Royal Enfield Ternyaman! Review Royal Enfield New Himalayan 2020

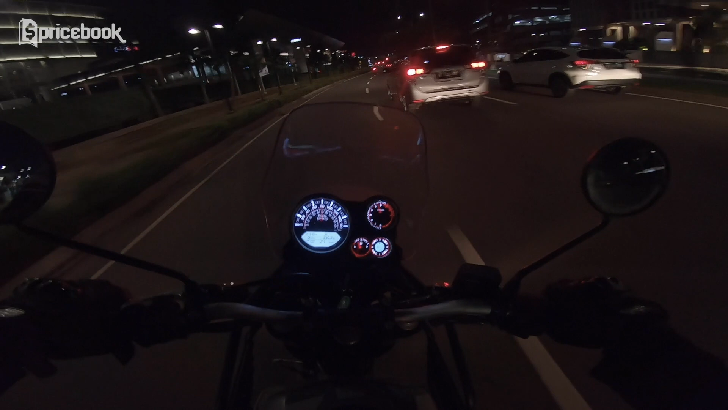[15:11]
Jadi tampilannya lebih kelihatan modern, kelihatan cakep kalau dipakai adventure, dan pastinya lebih memanjakan buat mata penggunanya nih cuy.
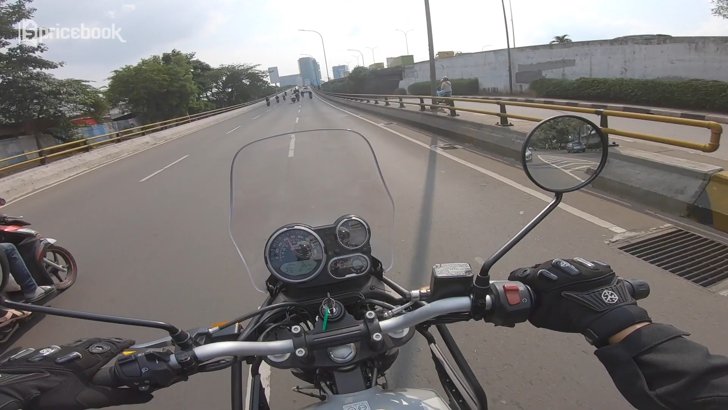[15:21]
Lalu ada satu hal yang minor yang menurut gua agak kurang nyaman gua pakai di Himalayan ini adalah posisi headlampnya yang terlalu tinggi. Karena arsitektur dari motor ini yang memang bentukannya motor adventure, jadi ngebuat headlampnya lebih tinggi.
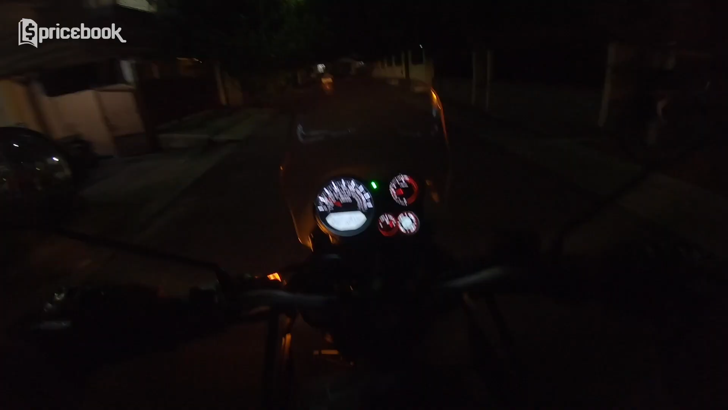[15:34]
Tapi kalau dipakai di jalanan yang pemukiman
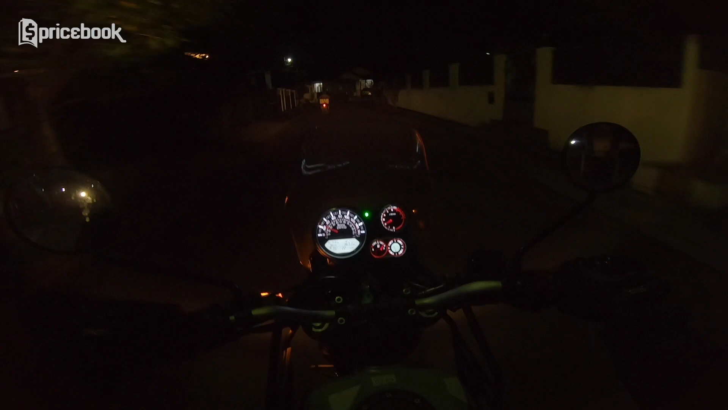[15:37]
ramai penduduk di malam hari khususnya,
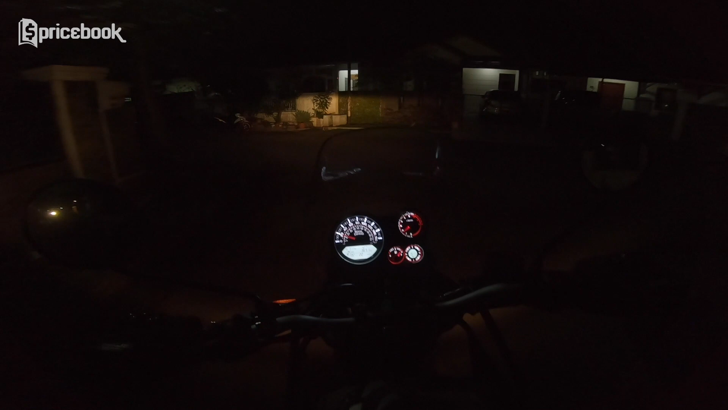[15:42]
lampu headlamp ini akan lebih menyorot ke langsung mata orang-orang yang mungkin lagi duduk atau ke motor yang lagi papasan dengan kita,
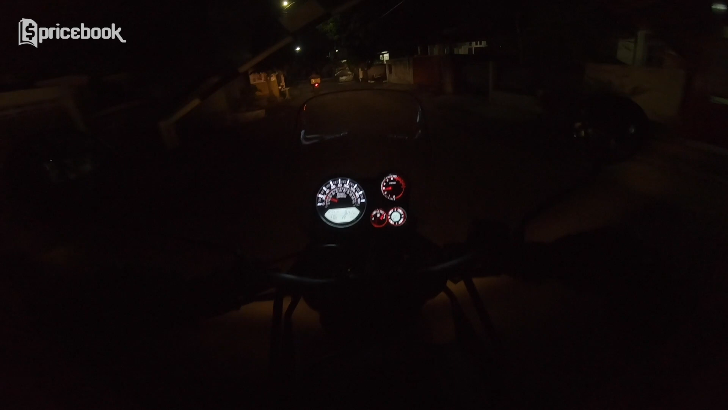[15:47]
dan itu ngebuat kita agak kurang nyaman ketika mengendarainya.